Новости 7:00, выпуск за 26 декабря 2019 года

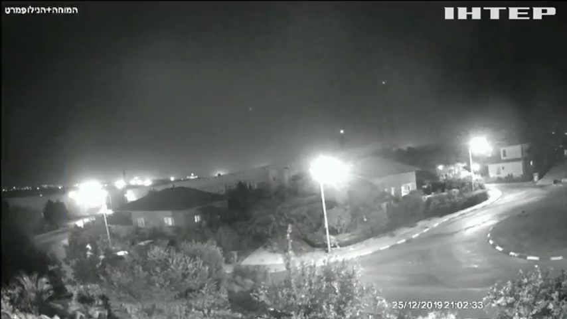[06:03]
Той одразу ж відреагував. Зокрема, порадив тим, хто здійснив обстріл, пакувати речі. Ракету ж перехопила система протиракетної оборони «Залізний купол».